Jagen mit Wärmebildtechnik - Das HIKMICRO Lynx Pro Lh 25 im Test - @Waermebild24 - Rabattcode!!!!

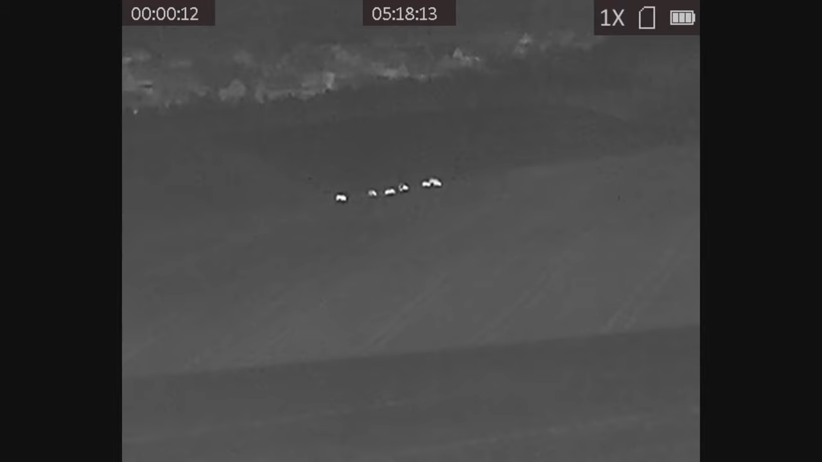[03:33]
Testen konnte ich das Wärmebild-Handgerät bei einem kleinen Jagdausflug an die Mosel. Ihr seht hier Bilder vom ersten Abendansitz. Und ja, hier seht ihr eine rotte Wildschweine, die relativ zügig den Hang hinaufzog. Und ich konnte die ja eine ganze Zeit beobachten. Das sind circa 400 bis 500 Meter. Man muss ein bisschen was zu den Bedingungen sagen. Es war sehr regnerisch, also es war viel Feuchtigkeit in der Luft. Und deswegen wirken die Bilder leicht milchig. Ihr werdet gleich sehen, dass das Ganze noch besser wird, wenn eben weniger Feuchtigkeit in der Luft ist.
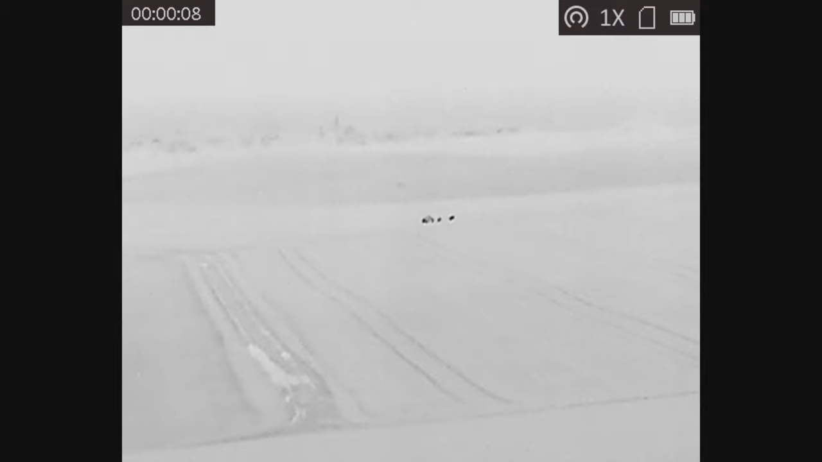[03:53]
Hier seht ihr die verschiedenen Farbmodi, die die Wärmebildkamera leisten kann.
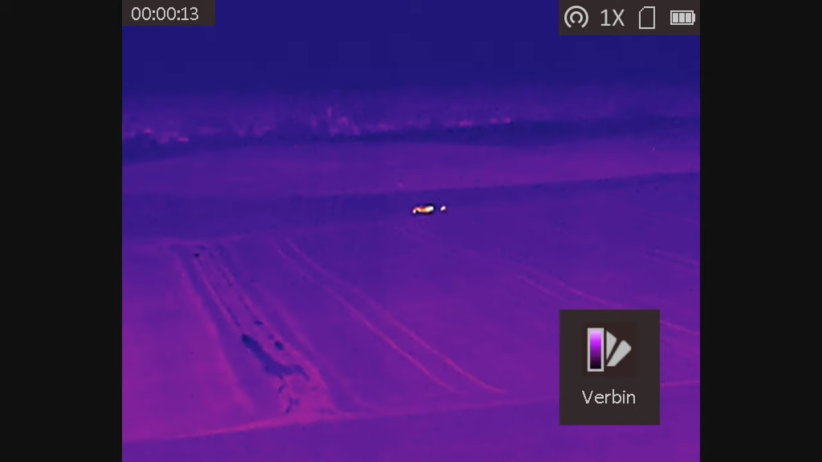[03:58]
Aus meiner Sicht ist eigentlich der rotglühende und der weißglühende Modus am besten,
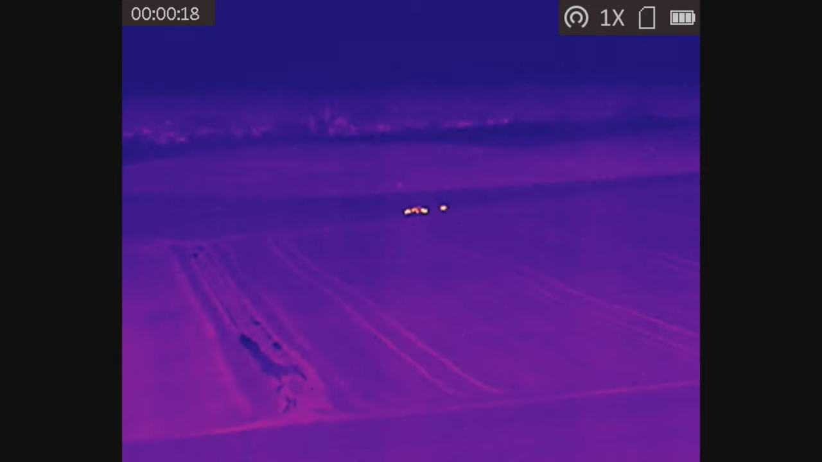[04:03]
weil er eben ja am augenschonendsten ist.
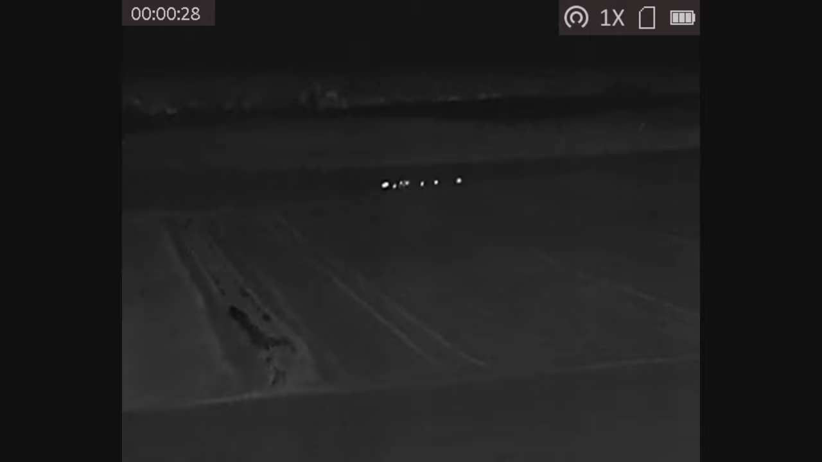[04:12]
Ich habe euch jetzt einfach mal das Kamerabild im Bild-in-Bild-Modus eingeblendet. Das kommt jetzt und der Grund, warum ich das mache, ist, um euch einfach zu zeigen, wie das Ganze aussieht, wenn die Auflösung ein bisschen reduziert ist,
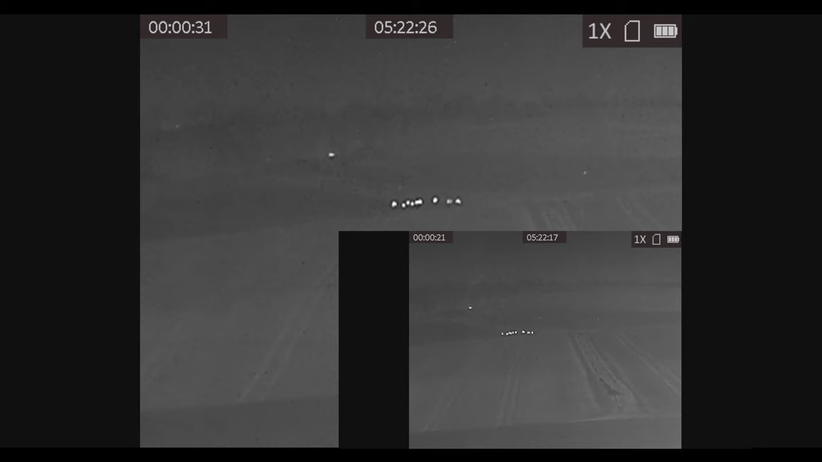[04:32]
beziehungsweise das Ganze, was ich jetzt in 4K hochgerechnet habe, dann nochmal etwas verkleinert wird. Ich finde die Bildqualität wirklich gut.
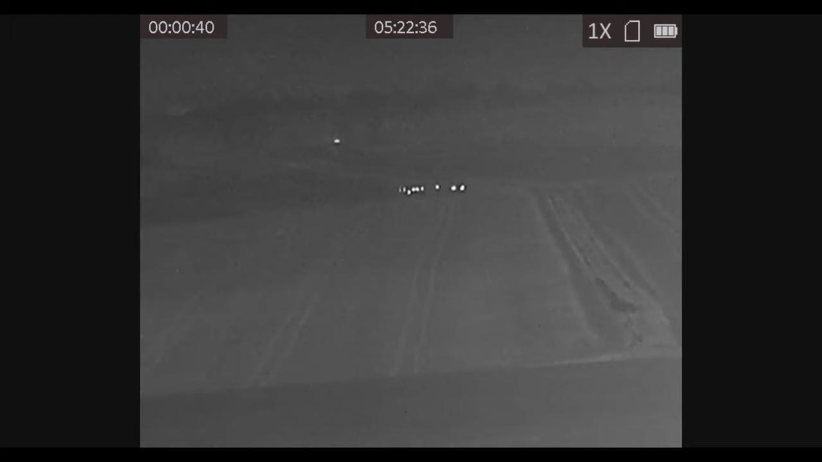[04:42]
Wenn man durch den Sucher schaut, dann sieht man natürlich noch ein deutlich klareres Bild. Und das hat einfach was damit zu tun, dass eben die Kamera nicht in 4K die Videos ausgibt, sondern in einer deutlich geringeren Auflösung.
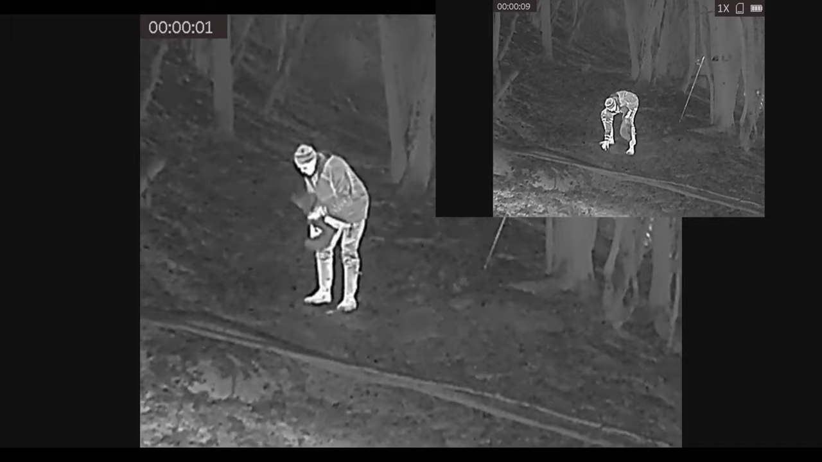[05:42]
sodass man hier eine gute Vorstellung, glaube ich, bekommt, was die Kamera leisten kann.